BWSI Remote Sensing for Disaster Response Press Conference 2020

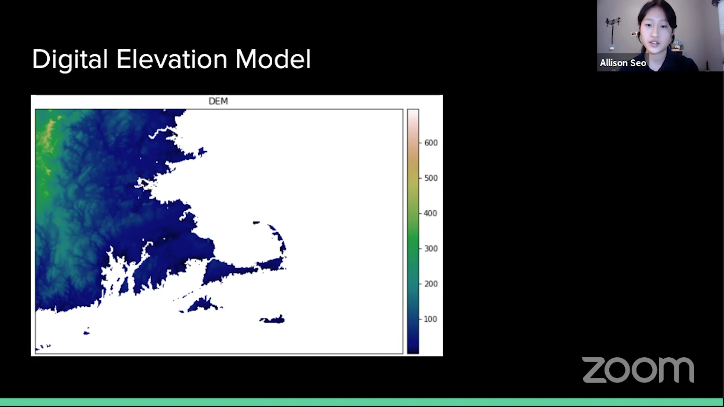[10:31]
The yellow and green colors indicate a higher elevation, while the dark blue and purple indicate a lower elevation. Elevation maps are helpful because it allows us to predict which areas might get the most flooding, and therefore which places need to be evacuated immediately. Now from the logistics team, we have a couple of visuals to help us better make sense of our situation.
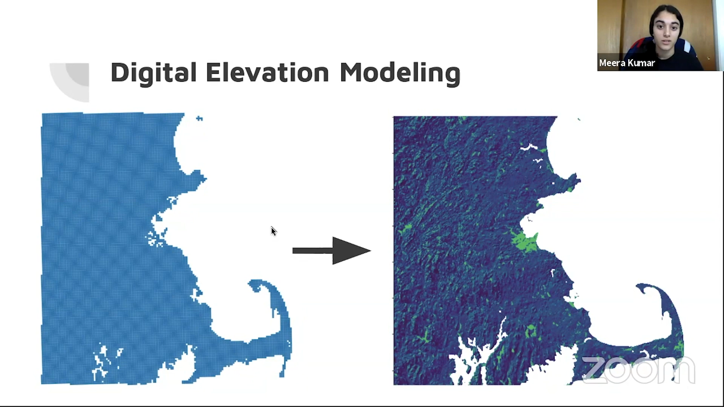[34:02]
which will provide more spatial and thus situational awareness to the responders. Starting with the affected area on the left, I first found the GeoTIFF files that cover that space. Here you can see all eight of them. GeoTIFF files are used to store geospatial information, so they're very helpful in elevation modeling.
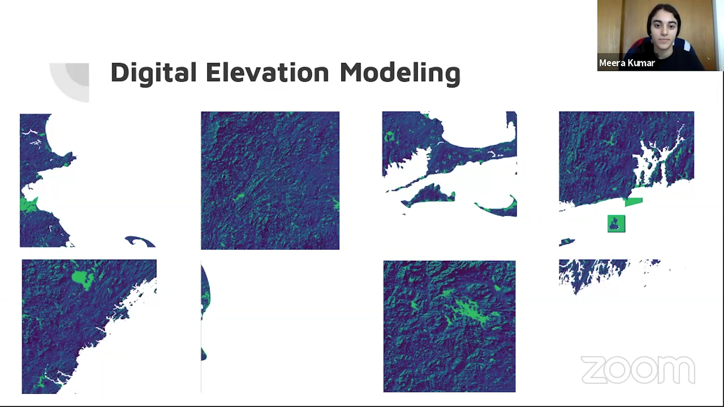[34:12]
From there, I was able to convert the files into the format that you see them in right now, which allows us to see the areas in a more three-dimensional way, as though the sun were shining from the northwest corner of the images. After that, I combined all of the individual GeoTIFFs into a full rendering and covered up the coastal spaces that were either below or at sea level, so the ocean. From there, I cropped the full model so that it fits the affected area, and here we have the final result.
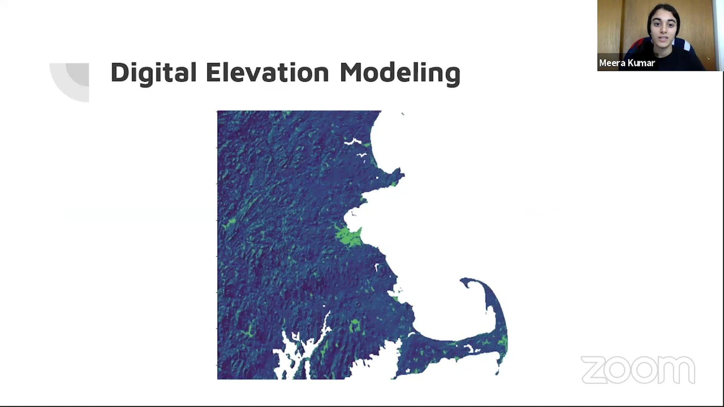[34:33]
A digital elevation model of the entire affected area that we can now overlay images on for an extremely useful disaster response tool.
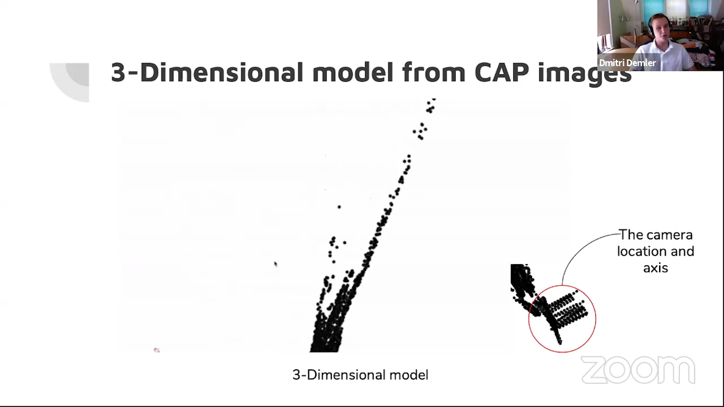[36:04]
After attempting to reconstruct all the possible images, we finally modeled it on a 3D plane, and this is what we got.
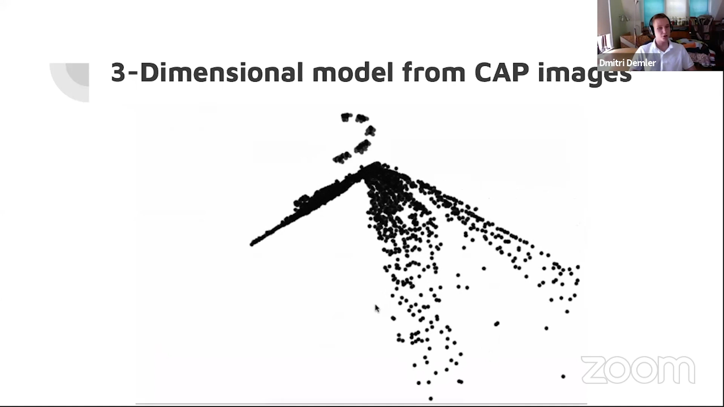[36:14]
This slide shows another pair of reconstructed images. After we gathered the partial reconstructions, we created a program that could predict the boundaries of each of the images. We used the boundaries to create a polygon shape for each of the images, signifying the area of length that could be seen from the respective image.